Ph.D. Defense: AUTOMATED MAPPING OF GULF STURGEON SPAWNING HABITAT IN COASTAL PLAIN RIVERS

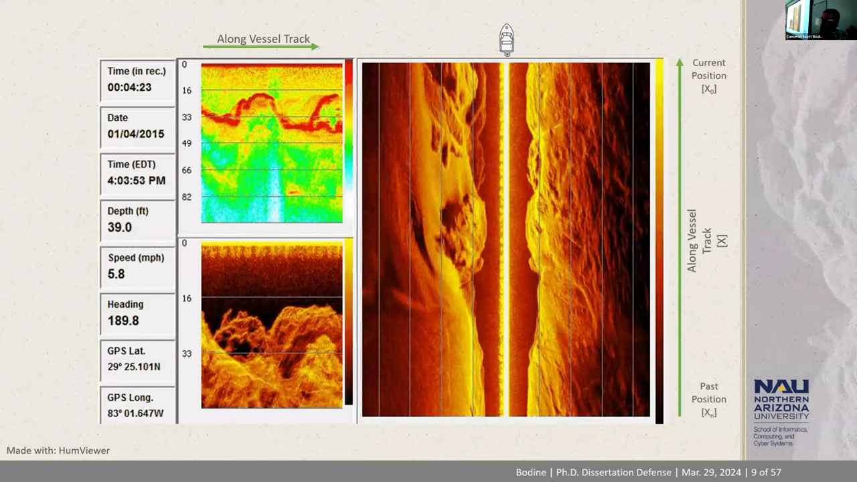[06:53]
On screen: depth 39.0 ft, speed 5.8 mph
And so, this is a simulation of what data collection would look like on a sonar system. As we can see with the movement of the side-scan, the vessel is moving and constantly pinging as it's moving along.
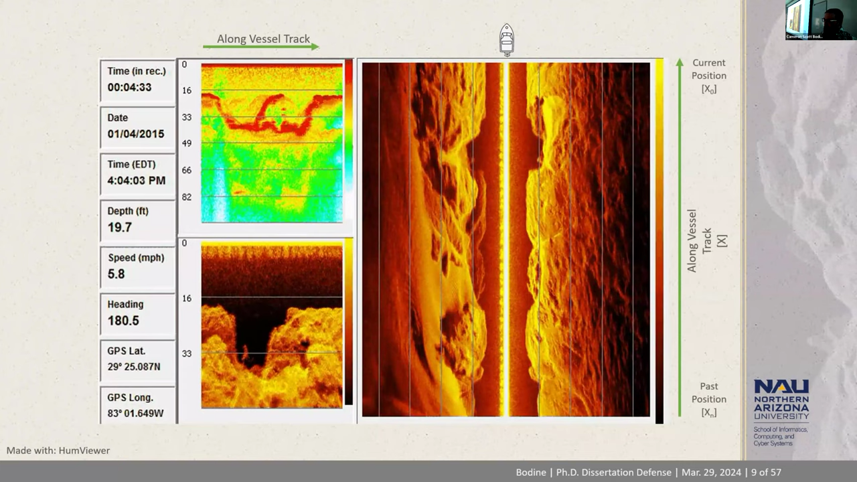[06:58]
On screen: depth 19.7 ft, speed 5.8 mph
That pinging is happening with two separate beams called side-scans to the port and the starboard side, and so that allows us, allows the technology to create an image of what the bed looks like.
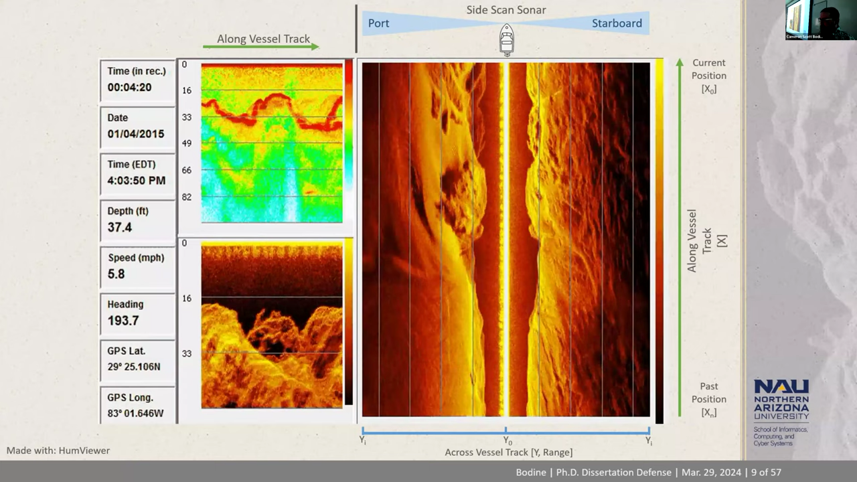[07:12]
On screen: depth 37.4 ft, speed 5.8 mph
There's also a single-beam sonar, which is oriented at nadir, looking directly beneath the boat, which helps to measure depths.
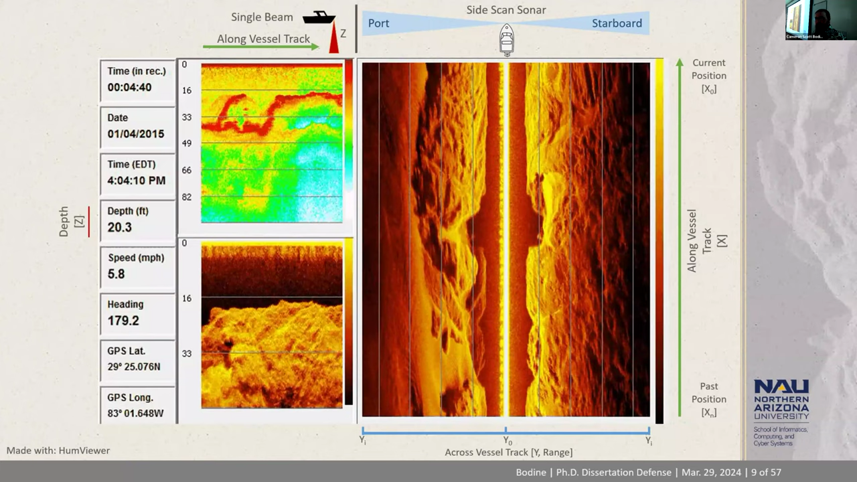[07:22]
On screen: depth 20.3 ft, speed 5.8 mph
And then, additionally, on the side, we can see that there's other ping attributes, I call them, related to timestamp as well as the vessel position.
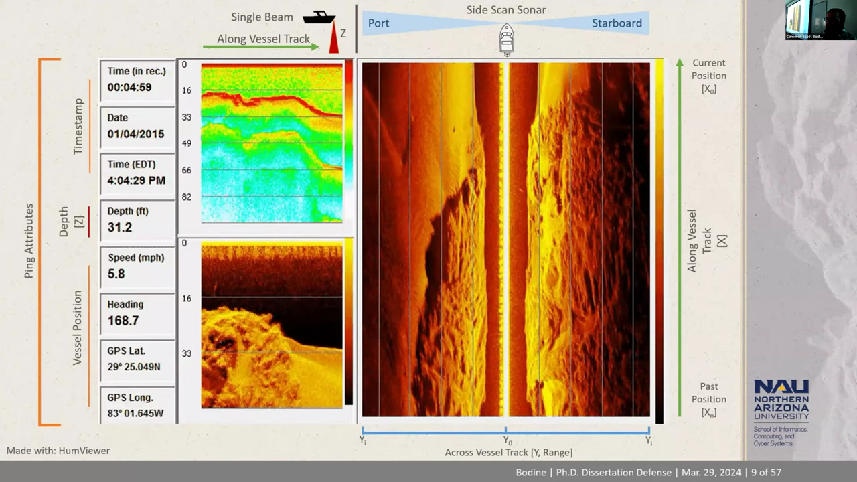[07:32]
On screen: depth 31.2 ft, speed 5.8 mph
But what's a strange anomaly in the center? If we take that sonar image and kind of fold it like an accordion, we can start to see that there's actually three dimensions present in this image. That's because when you emit a ping, the transducer is instantly listening for any returns.
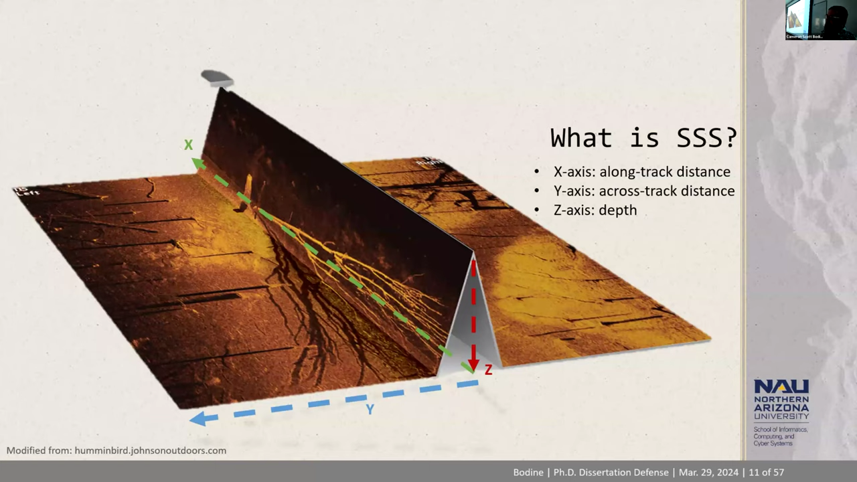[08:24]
It's important to be able to accurately measure that water column beneath the boat because it needs to be masked and removed and then the subsequent imagery slant range corrected in order to create geographically correct imagery. But there will be more on that later.
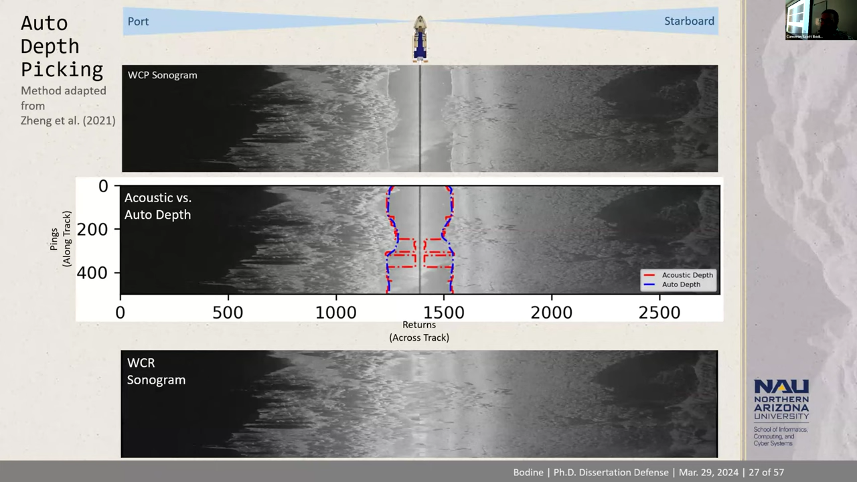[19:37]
and that gives us a much better slant range corrected image. Using the shadow portion of the label data sets,